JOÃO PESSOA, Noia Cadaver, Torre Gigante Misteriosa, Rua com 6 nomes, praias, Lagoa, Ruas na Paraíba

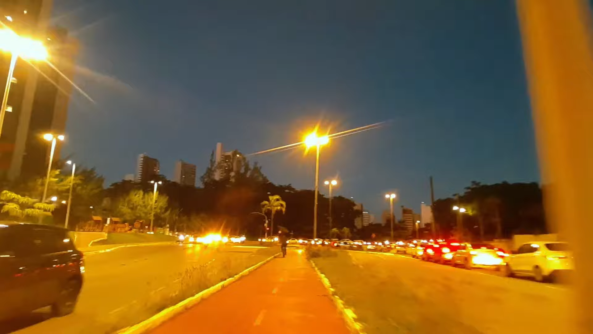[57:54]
Olha, rapaz, tem gente malhando ali na academia da pracinha.